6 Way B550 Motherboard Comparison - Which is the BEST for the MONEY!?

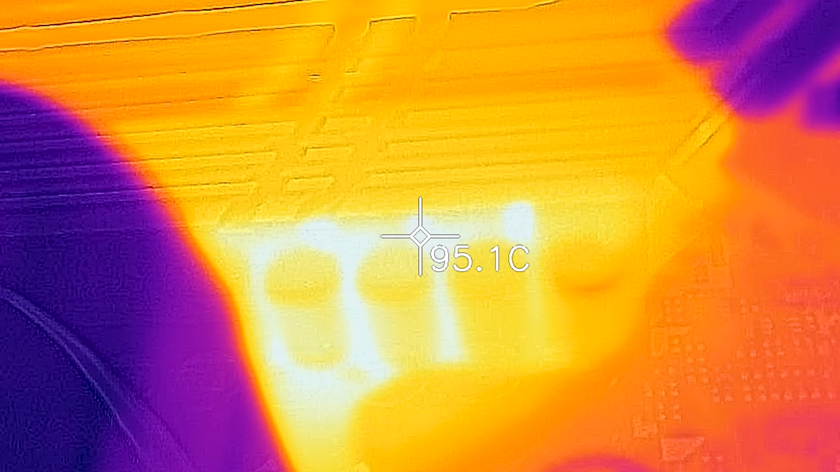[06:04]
On screen: spot 95.1°C
And here, the temperatures got quite high. I was not comfortable with 97 degrees on the PCB.
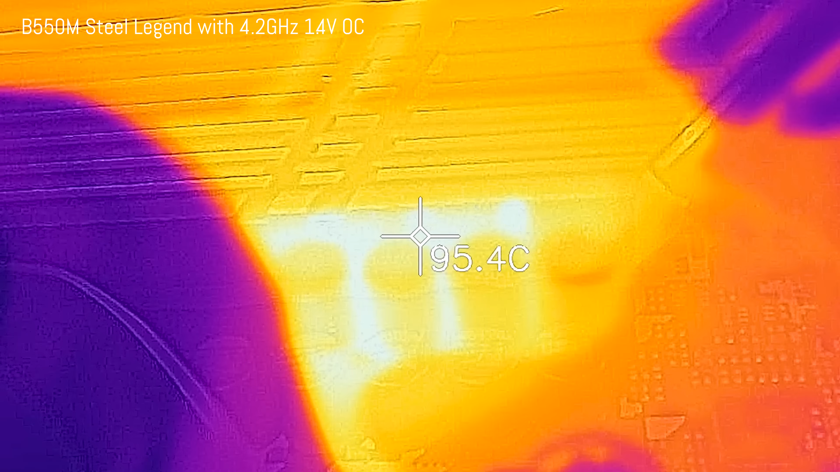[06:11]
On screen: spot 95.4°C
And then the Mortar and the Tomahawk were going in the 80s,
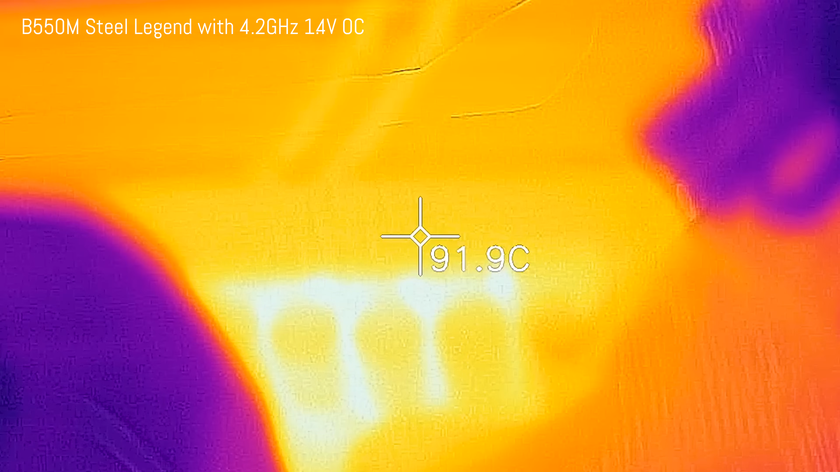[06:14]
On screen: spot 91.9°C
but this is absolutely fine for 24-7 use.
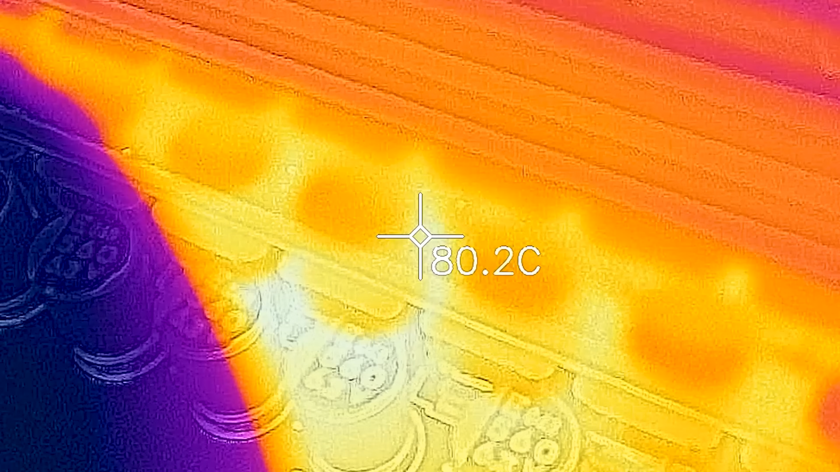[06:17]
On screen: spot 80.2°C
I feel like these temperatures are fine for the Tomahawk Mortar.
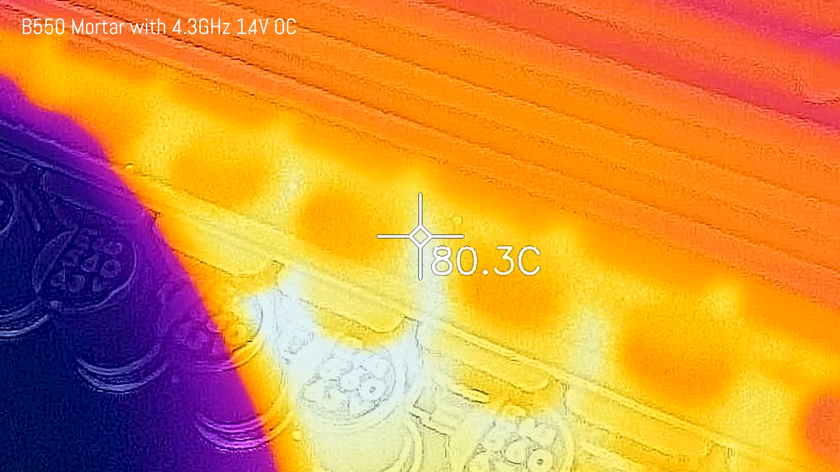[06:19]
On screen: spot 80.3°C
It was just the power consumption on these sub $200 boards were starting to run away.